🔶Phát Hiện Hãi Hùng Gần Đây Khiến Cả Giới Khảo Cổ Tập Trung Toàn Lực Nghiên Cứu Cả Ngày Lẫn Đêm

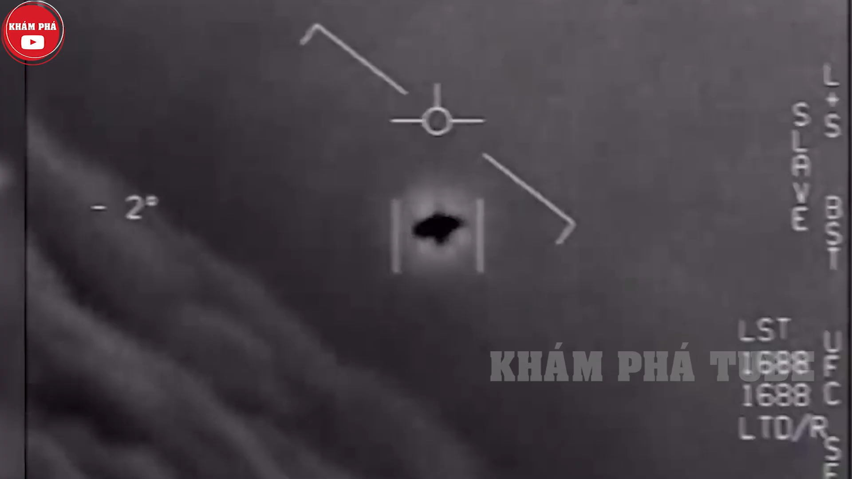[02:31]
Đây có thể là UFO, nó không phải là trực thăng hay máy bay,
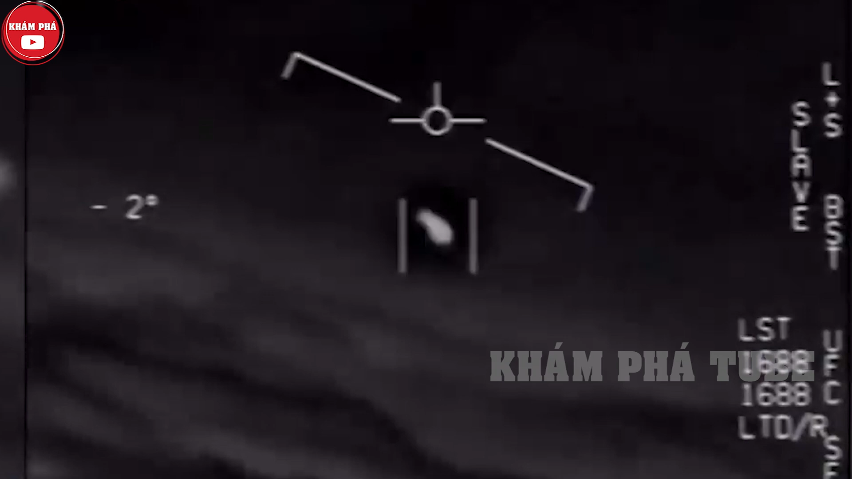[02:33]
bởi dù di chuyển với tốc độ cao thì vật thể này cũng không phát ra âm thanh nào.
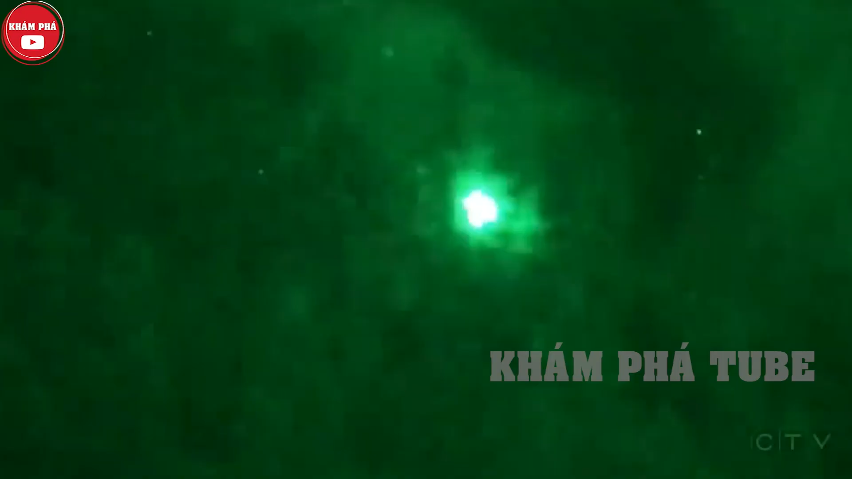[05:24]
UFO xuất hiện ẩn trong bụi cây.